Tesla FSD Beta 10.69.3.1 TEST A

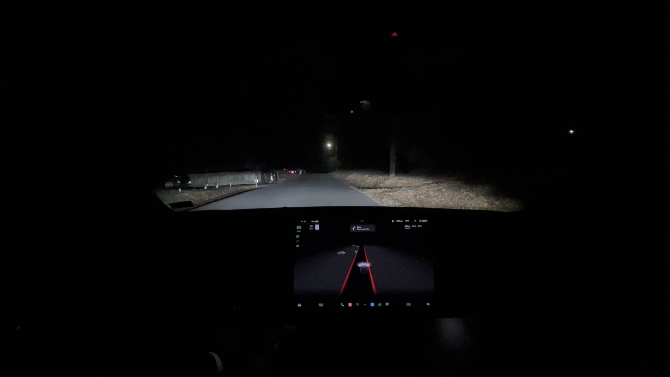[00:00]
hey good morning so we got this new update last night you can see a little bit user UI is different it's changed it shows what what you have to turn next in the middle here instead of down below and also it gives you where you are going and what your ETA is on the right hand side and this is a new software update FST beta 10.69.69.3.1
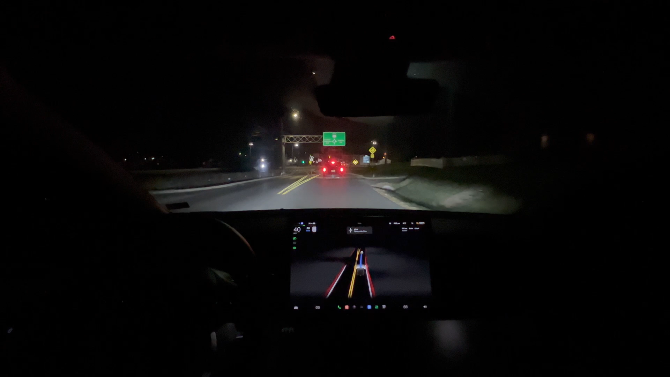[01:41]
it was gonna change the lane but it corrected itself
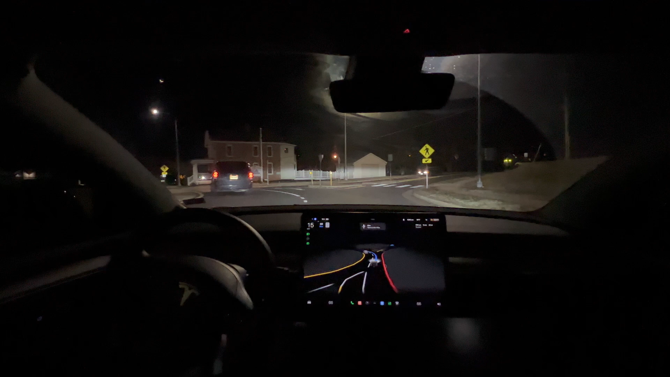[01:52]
it was good it's okay oh it's braking we don't want that there was a car right behind us so I had to press the paddle that's not good